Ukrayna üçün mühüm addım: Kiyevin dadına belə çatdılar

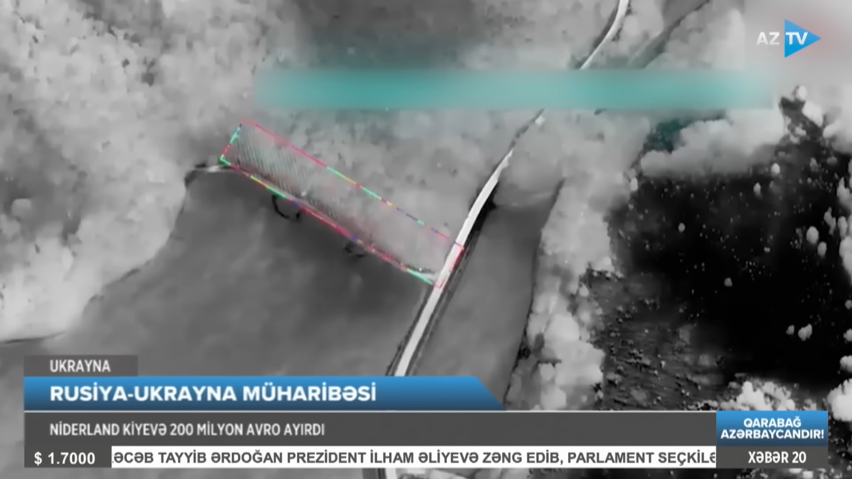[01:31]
Müharibə ilə bağlı son vəziyyətə gəlincə, Rusiya qoşunlarının Ukraynaya hava və artilleriya hücumları bugün də davam edib. Sumu vilayətində Hamers reaktiv yayılım atəş sistemlərinin 3 bıraxılış
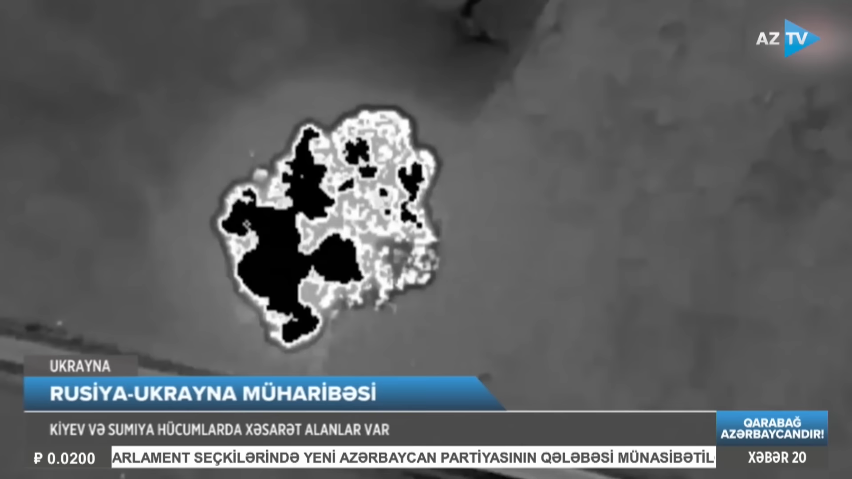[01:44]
qurğusu və Ukrayna silahlı qüvvələrinin 30-dan çox hərbçisi raket zərbəsi nəticəsində məhv edilib. Rusiya Müdafiə Nazirliyinin məlumatında belə deyilir.